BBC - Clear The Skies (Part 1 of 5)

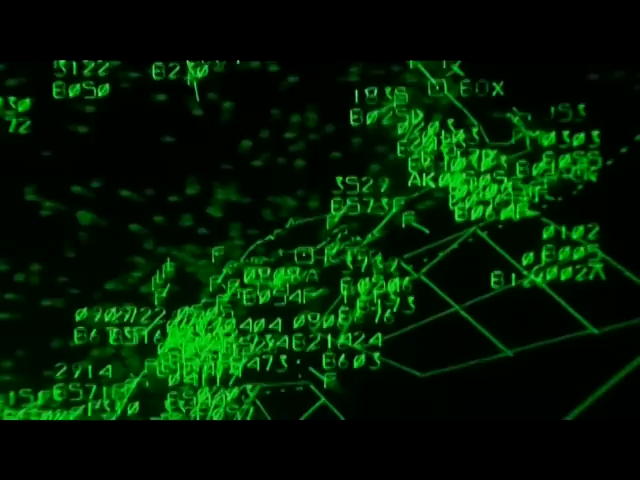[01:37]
At this remote military outpost known as Huntress Control, they are, as usual, scanning the skies, looking for signs of attack from the air.
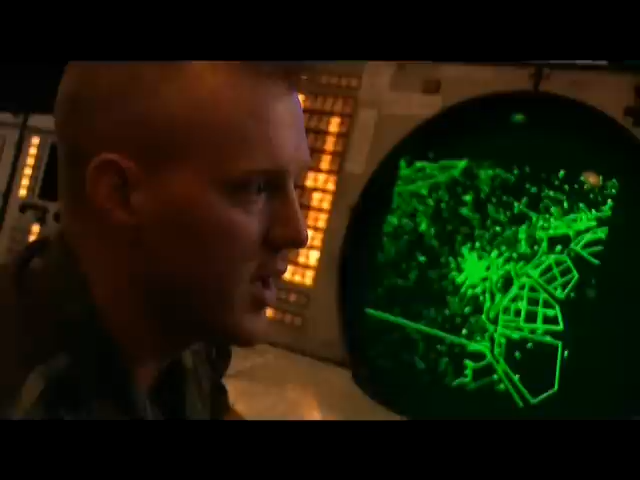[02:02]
It was the first thing in the morning. We were in the middle of an exercise, and Boston Center gave us a call. Said, hey, you know, we have a possible hijack. One of our airlines might be hijacked. But since we were in the middle of an exercise, he didn't say real world or exercise. So I had to ask him, you know, is this real world or is this exercise? And he said, no, it's real.
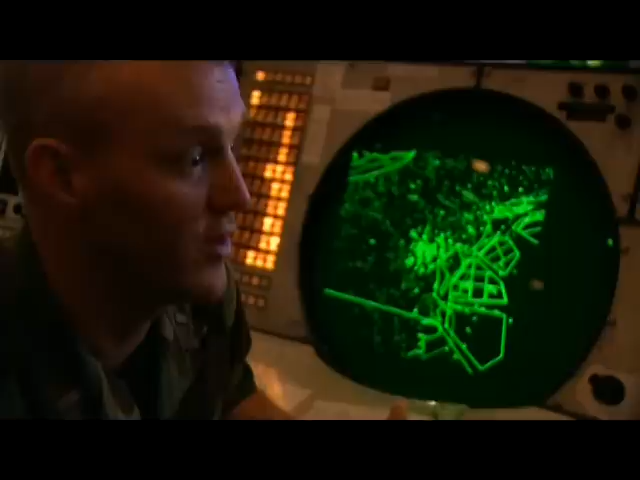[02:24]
We have a no shit hijack. This is real world.